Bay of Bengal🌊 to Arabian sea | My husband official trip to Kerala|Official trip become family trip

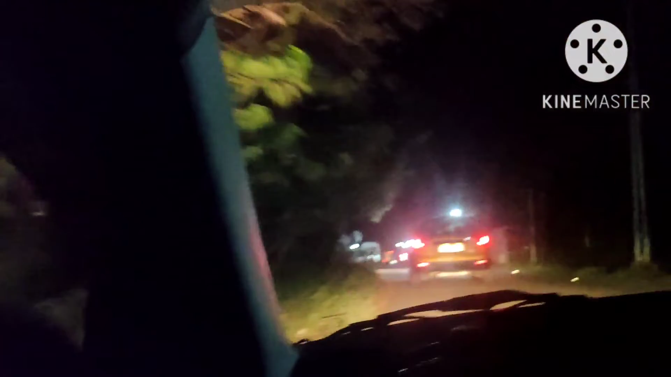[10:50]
இந்த பக்கமும் வீடு நல்லாவே இருக்குது, ஆனால் ஏதோ காட்டுக்குள்ளே இருக்குதுங்க பாருங்க. தீபாவளிக்கு எப்படி டெக்கரேட் பண்ணியிருக்காங்க பாருங்க வீடு, ஆனால் ஏதோ காட்டுக்குள்ளதான் இருக்குதுங்கிற மாதிரி இருக்குது. In 500 meters, turn left at Elanthikara Junction onto Kanakankadav Patanvalikara Road. The Google illana nama enna aagurudhu? Google illana. Google. Google illana nama enna aavo?
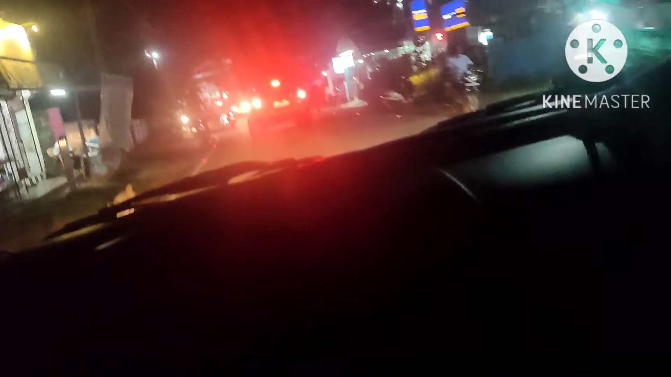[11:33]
ஆமா, வடிவேல் சொல்ற மாதிரி கடல் மேல போற மாதிரி. இப்பதான் கொஞ்சம் கடைகள்லாம் வருது. சோபா டேக் தி நெக்ஸ்ட் லெஃப்ட் டு எலன்ஃபிகாரா.
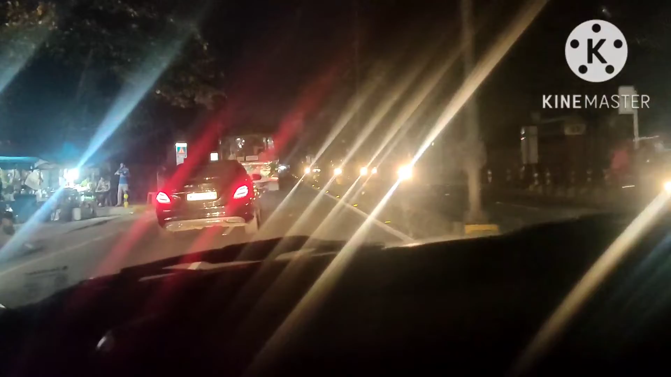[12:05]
நாங்க எங்க ஹோட்டல்ல போயிட்டு
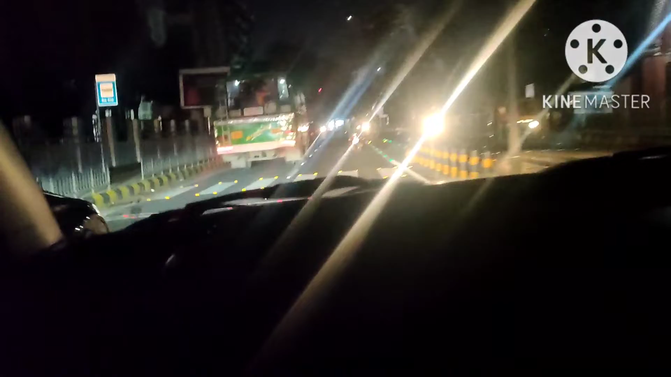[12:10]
காமிக்கிறோம். கோரல் ஐசல் அந்த ஹோட்டல்ல தான் நாங்க ரூம் புக் பண்ணிருக்கோம். ஃபர்ஸ்ட் ஒரு 3 டேஸ்க்கு இங்க ஒரு சர்ச், எங்க பார்த்தாலும் சர்ச்சஸ்.